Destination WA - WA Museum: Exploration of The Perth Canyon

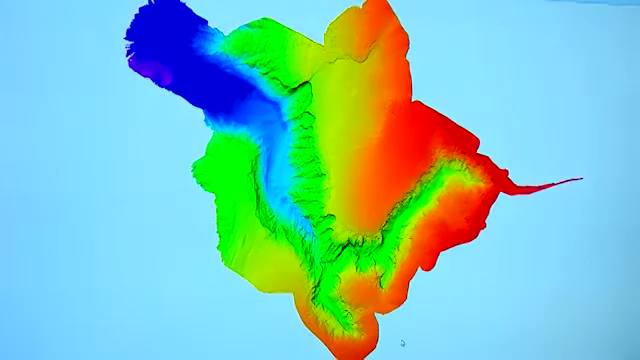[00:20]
The secrets are those of the Perth Canyon at 4,000 metres deep.
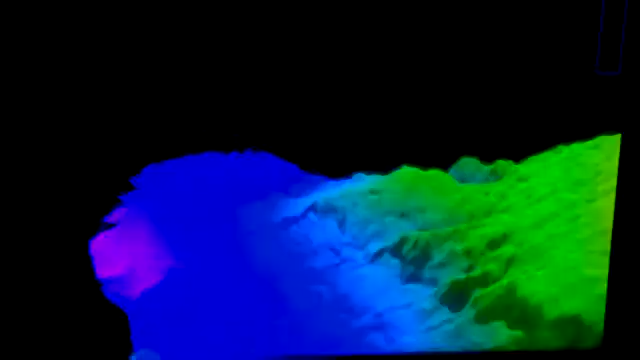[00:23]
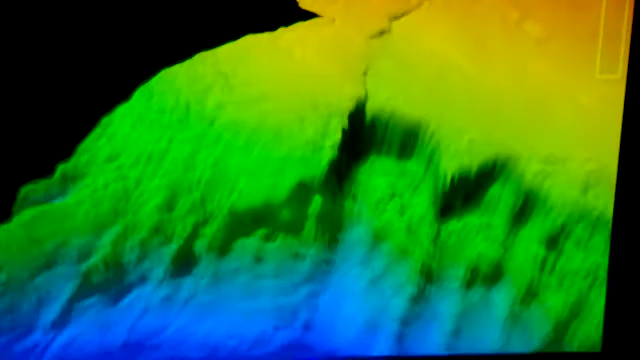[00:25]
It's double the depth of the Grand Canyon,
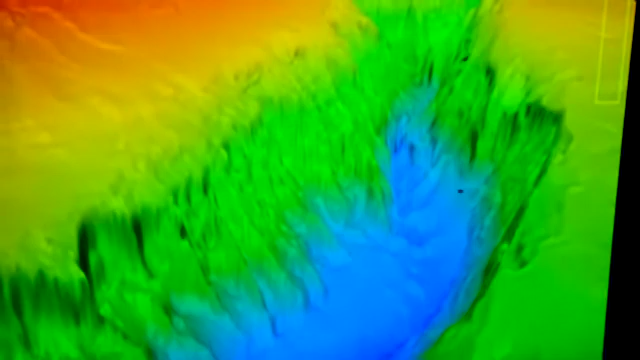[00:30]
100 million years old and just 20km west of Rottnest.
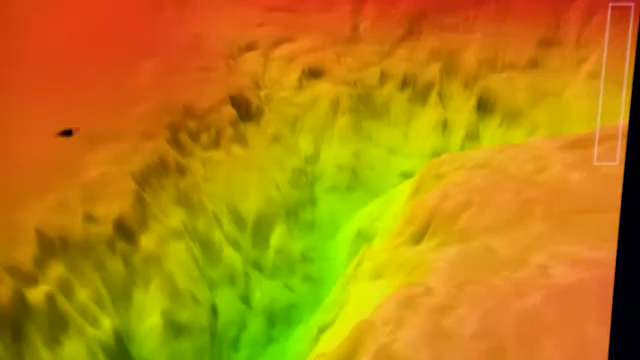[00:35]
The deep sea mystery has captured the attention of the Schmidt Ocean Institute and the prospect of being the first to
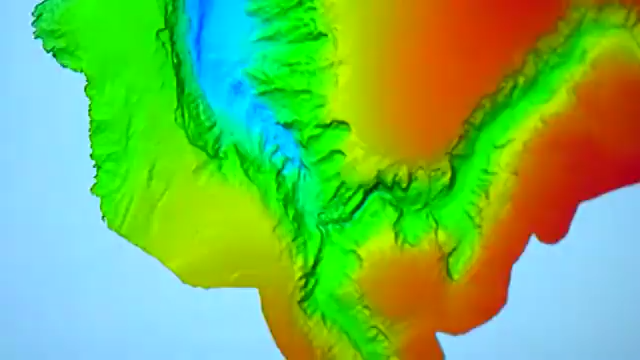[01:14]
So we were able to make some of the very best high-resolution maps and you can see ancient waterfalls that were present in the canyon before it got submerged.
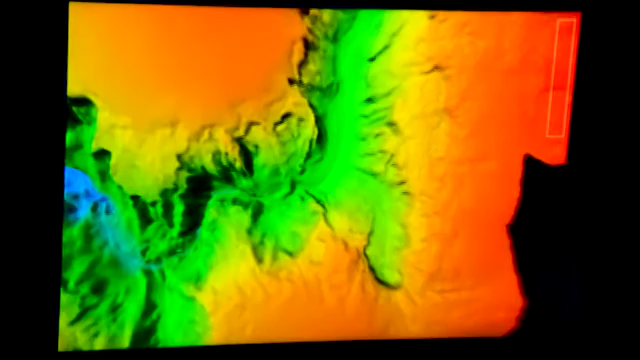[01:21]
When I saw the initial maps, they seemed to show very steep walls.
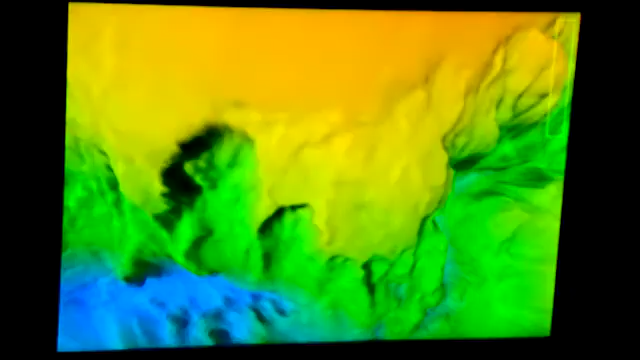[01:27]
I said, oh, well, that can't be true because, you know, how can they exist under water for so long?